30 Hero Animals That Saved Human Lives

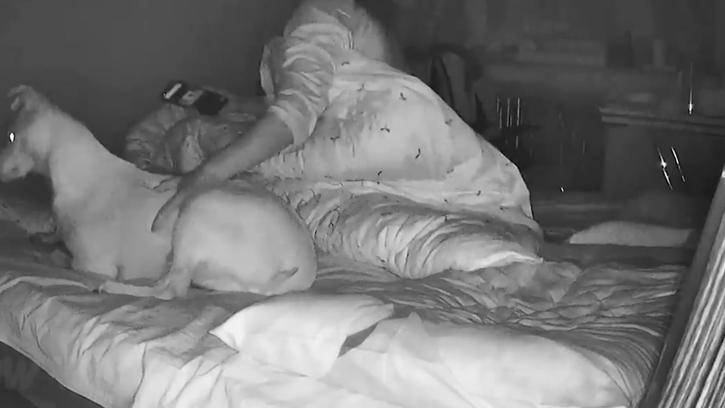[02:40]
From the looks of it, this probably isn't the first time these floof warriors have come across a bear. No wonder it took them less than a minute to scare the bear off. Number six, Special Doggo Senses. This dog is sound asleep while his owner is scrolling on her phone, but for some odd reason, the fur baby suddenly shoots up.
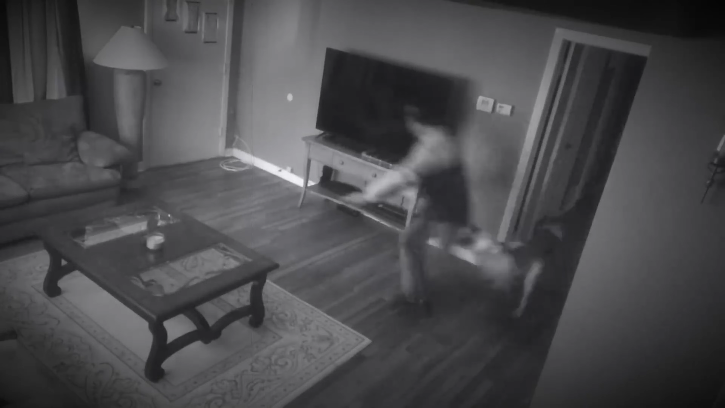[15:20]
This thief thought he was being super slick after breaking into a house and trying to steal a nice-looking TV. The owner probably heard something, and as soon as she went out to check, the robber tried to charge at her to prevent her from escaping. But this guy didn't know that there was a mean pitbull in the house who wasn't afraid to give the robber a taste of his own medicine.